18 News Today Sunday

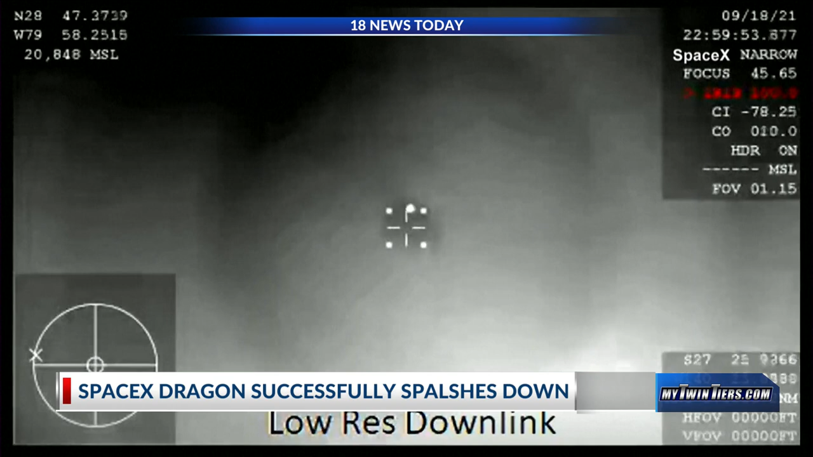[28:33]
Thermal cameras captured the moment. It could be seen by master control. The parachutes deployed to applause from the master control and then splashed down. It was certainly a success. The time now 7:26.